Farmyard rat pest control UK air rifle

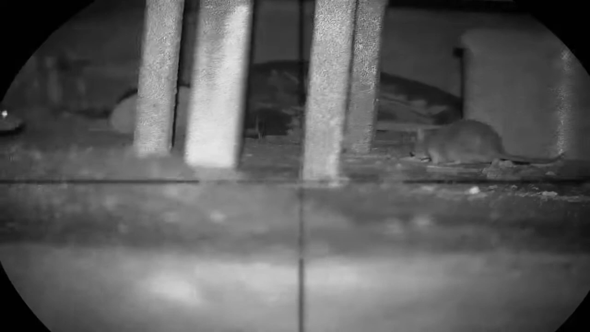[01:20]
We didn't see much else until the darkness finally came, and this is where it got a lot more busy.
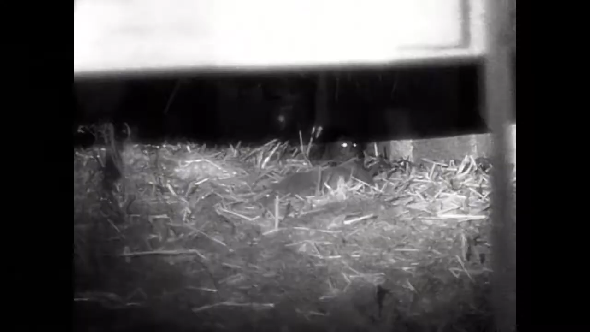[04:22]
Not sure what his mate's thinking, but I think he just thinks he's having a bad dream.